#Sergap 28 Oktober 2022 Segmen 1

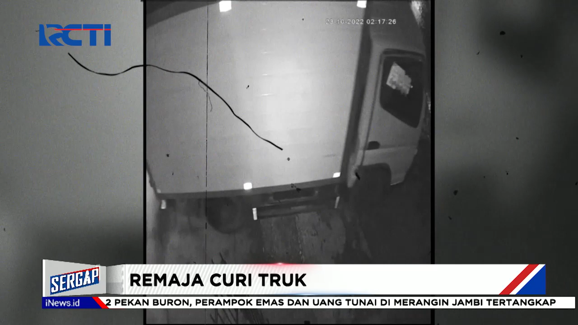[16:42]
Sekelompok remaja bersekongkol mencuri sebuah truk boks di sebuah gudang di Jalan Penegak Raya, Kelurahan Pengasinan, Bekasi, Jawa Barat.
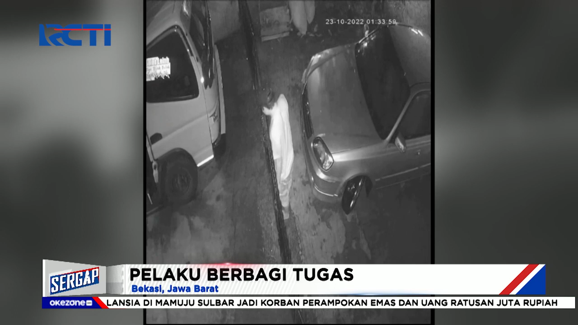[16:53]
Para pelaku berbagi tugas. Seorang pelaku merusak gembok pagar dan membawa kabur truk. Sementara pelaku lainnya tetap berada di dalam mobil sambil mengawasi situasi.